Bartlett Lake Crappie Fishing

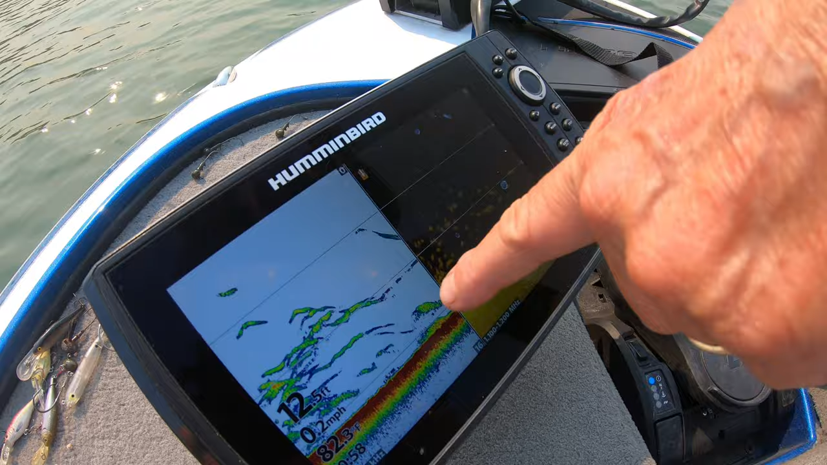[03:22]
On screen: depth 12.5 ft, speed 0.2 mph
look at this these are all fish right there and that's all fish right there so you could see it's 12 feet deep it's 82 degrees back off just a little yeah and then those are all the two the down scan so so anyway